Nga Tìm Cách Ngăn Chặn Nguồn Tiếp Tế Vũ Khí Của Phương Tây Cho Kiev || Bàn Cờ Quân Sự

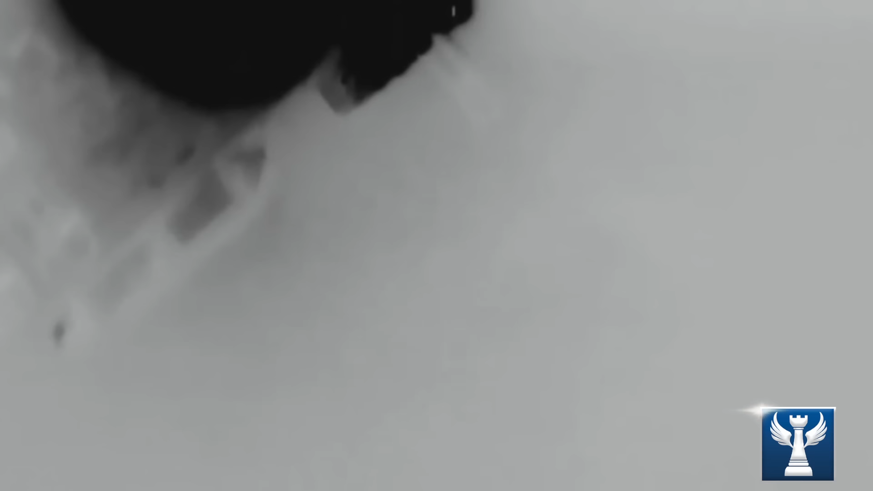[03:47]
Bộ Quốc phòng Nga đã đưa tin về việc một tàu công tên nô chở đạn dược đã bị phá hủy ở